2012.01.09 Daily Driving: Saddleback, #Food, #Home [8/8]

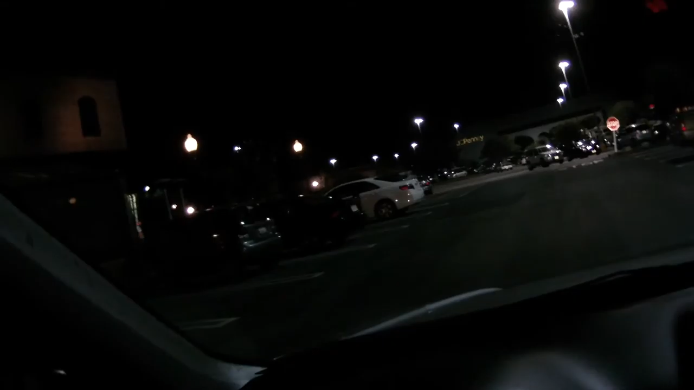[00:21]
I'm not sure what the hell you're doing. I know for sure this parking lot sucks.